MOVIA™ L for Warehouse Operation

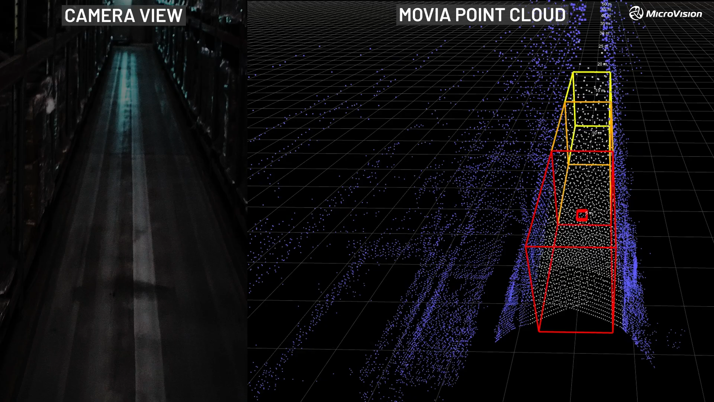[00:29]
And recognition of salient objects from the shelves.
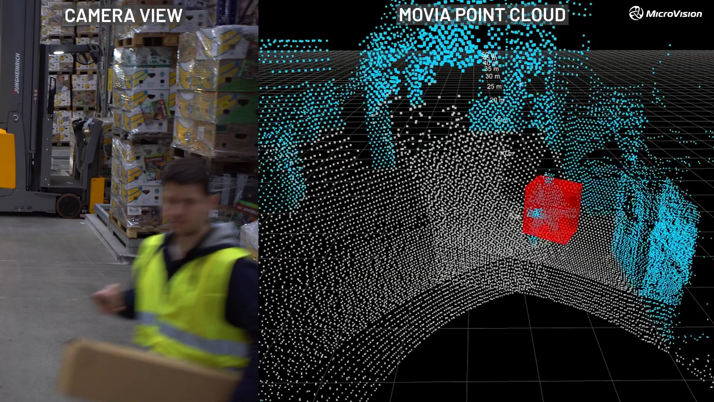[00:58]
The sensor's precise 3D information allows a seamless integration into complex workflows,